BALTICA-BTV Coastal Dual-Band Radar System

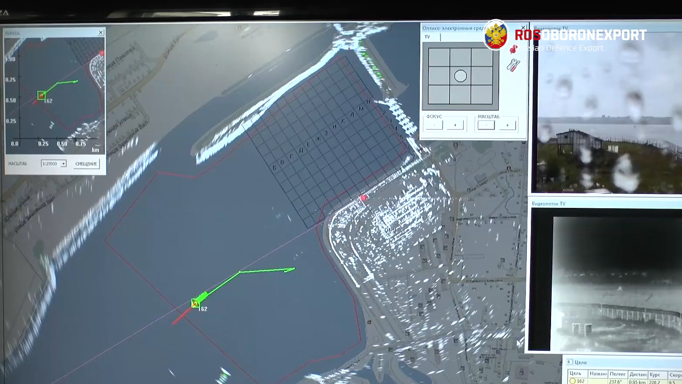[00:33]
and software collecting, analyzing, and displaying the critical data. The system can be adopted for any water or land area.
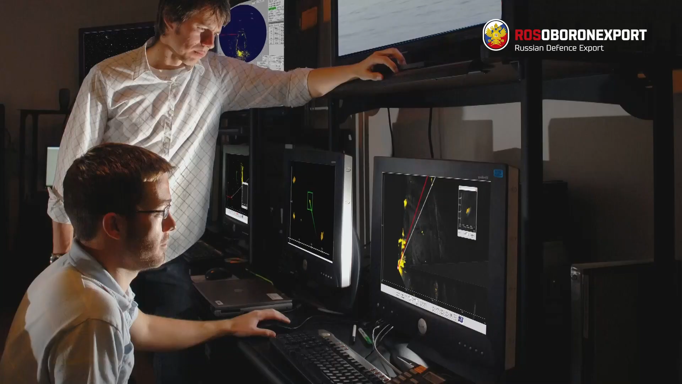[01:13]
Another radar, Baltica BSM, incorporates a unique coastal antenna featuring a narrow antenna pattern and a powerful transmitter.
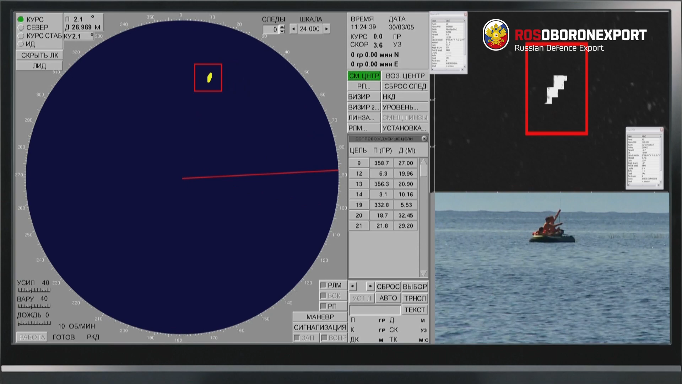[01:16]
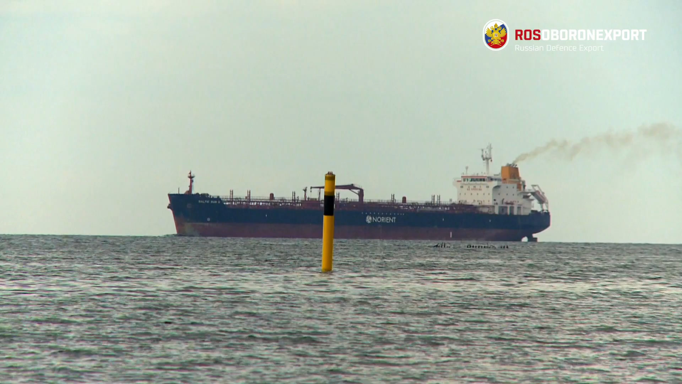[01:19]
Large targets, such as dry cargo ships,
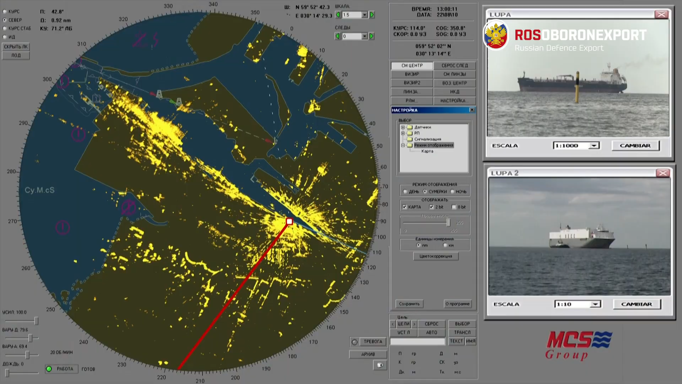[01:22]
can be detected as far as 200 km away.
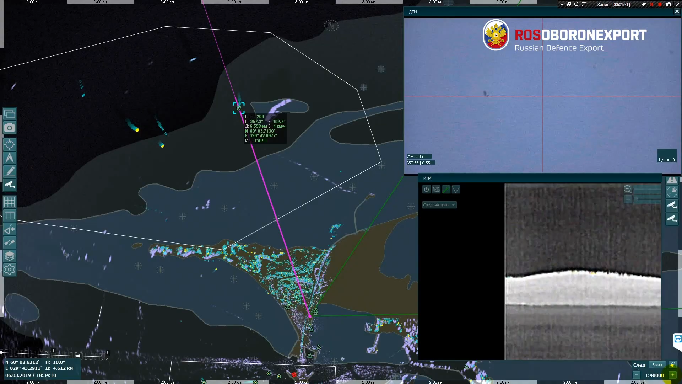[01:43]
The system helps the operator to assess some vital details.